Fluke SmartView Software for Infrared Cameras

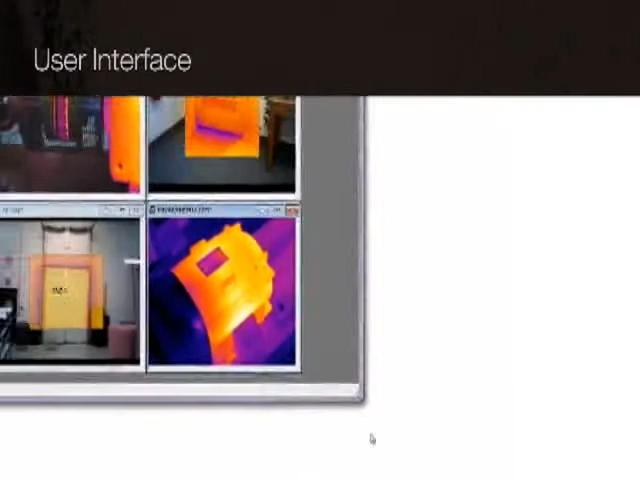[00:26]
Images can also be linked for comparison and analysis.
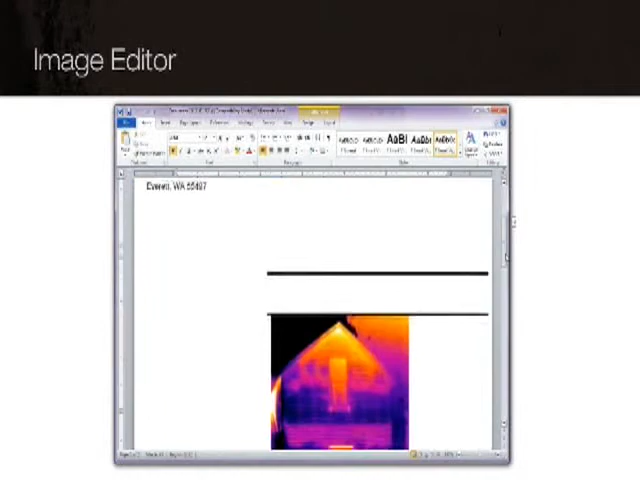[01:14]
Or use the report wizard to create customized, professional-looking reports faster than ever. SmartView software is the perfect companion for your thermal imager.